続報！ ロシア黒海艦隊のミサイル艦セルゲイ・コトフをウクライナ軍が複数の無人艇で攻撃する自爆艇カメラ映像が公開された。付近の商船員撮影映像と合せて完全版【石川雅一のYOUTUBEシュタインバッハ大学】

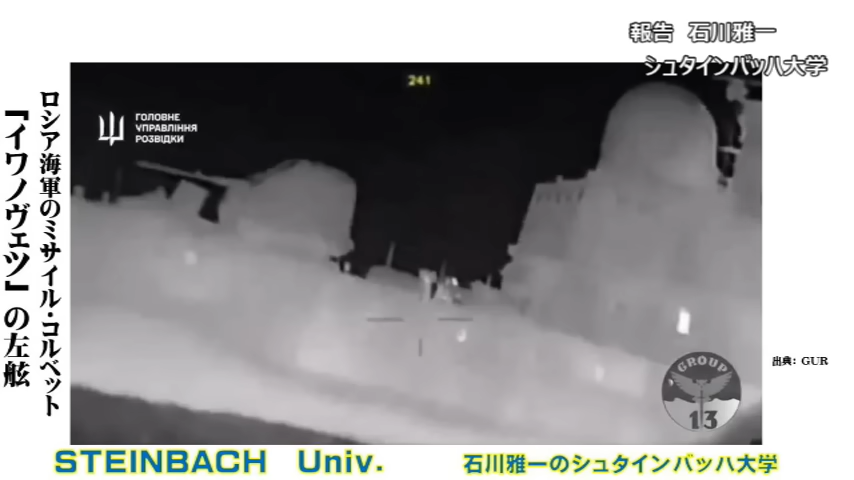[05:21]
ノベツを無人艇を使ってクリミア半島西岸で撃沈したことをお伝えしました